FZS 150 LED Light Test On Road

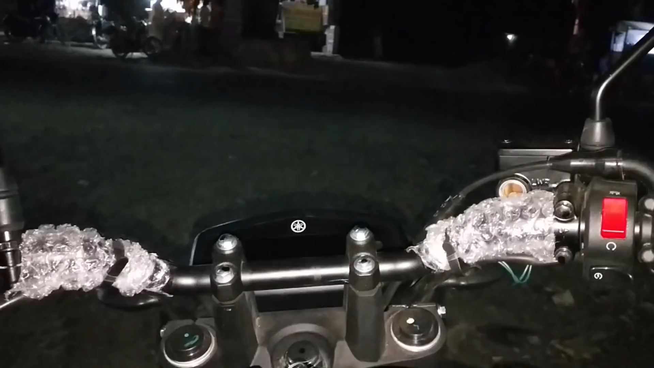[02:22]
यहां से मैं इसका फोकस चेक करवा देता हूँ लाइट ओन करके ये आप देख सकते हैं कितने दूर तक इसकी
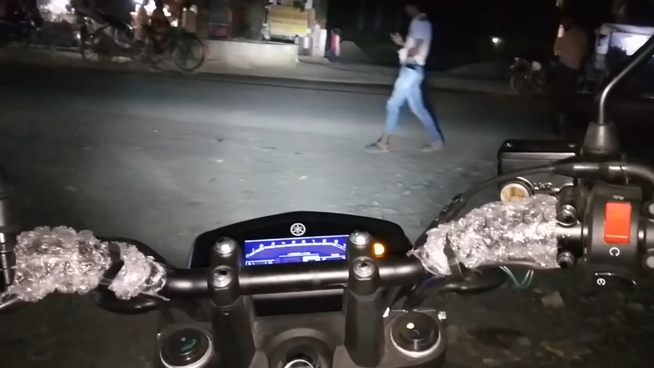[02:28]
लाइट जा रही है और अब मैं इसको
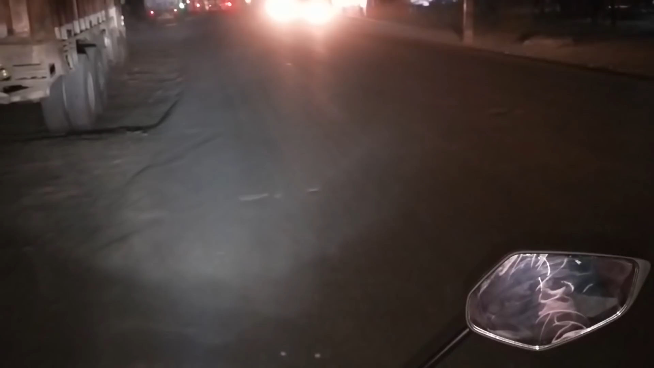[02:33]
रोड पर टेस्ट करवा दे रहा हूँ इस टाइम मेरे पास एक्सन कैमरा नहीं है सिर्फ मोबाइल से मैं